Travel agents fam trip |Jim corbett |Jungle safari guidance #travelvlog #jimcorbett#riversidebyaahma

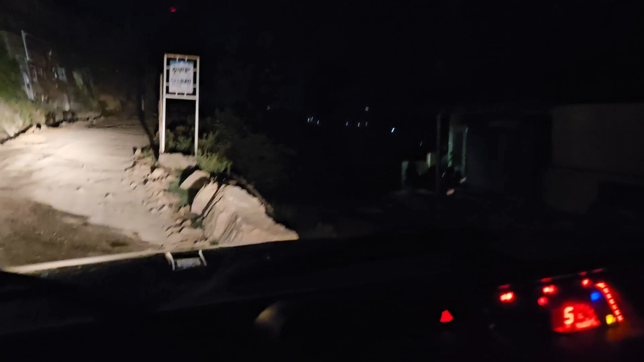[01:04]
हम तय कर रहे हैं सोलन टू जिम कॉर्बेट का सफर और आपने मेरी वीडियो को फुल देखना है गाइज. ये देखिए हम अब पूरे 2:15 हुए हैं और हम घर से निकल गए हैं.
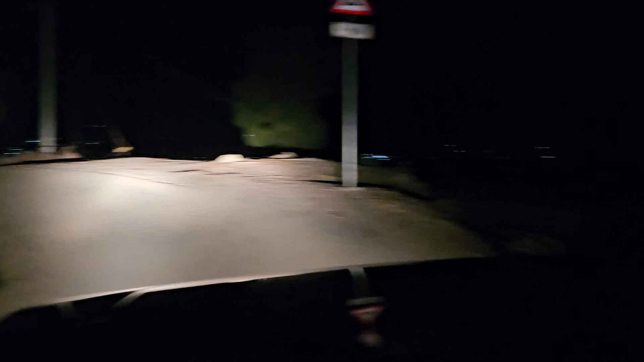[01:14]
और ये देखिए कितना सुनसान है, सब लोग सोए हुए हैं और हम लोग जा रहे हैं सफर की तरफ.